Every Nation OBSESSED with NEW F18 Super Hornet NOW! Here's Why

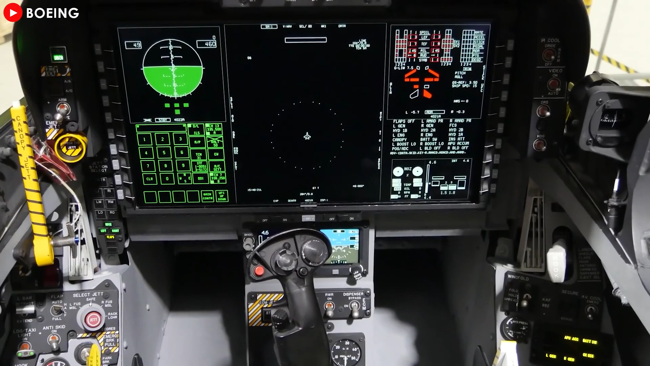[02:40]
Advanced cockpit systems with large touchscreens for improved user interfaces and more powerful computing capabilities through the distributed target processor network and tactical target network technology.